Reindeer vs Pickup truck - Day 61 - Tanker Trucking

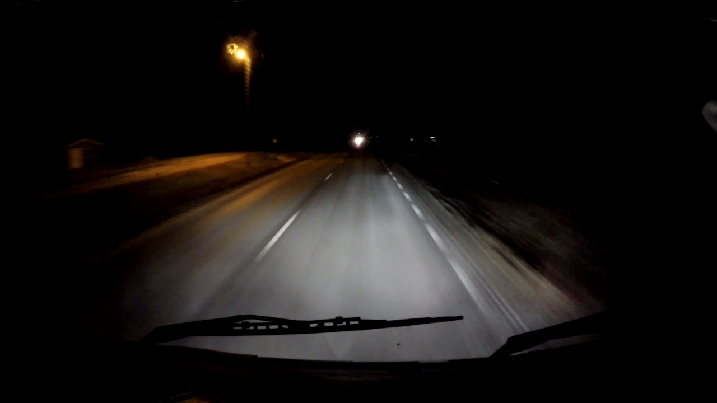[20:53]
It is dark. I don't know if you guys can see anything at all. I have a hard time to see some stuff, and anyhow, time is quite much.
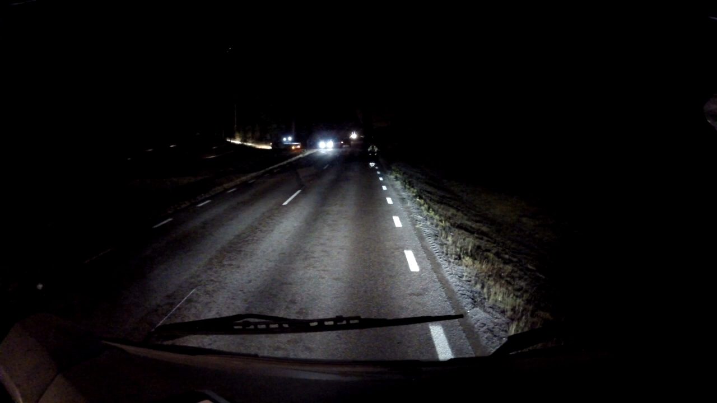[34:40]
On the road. On the road. The light.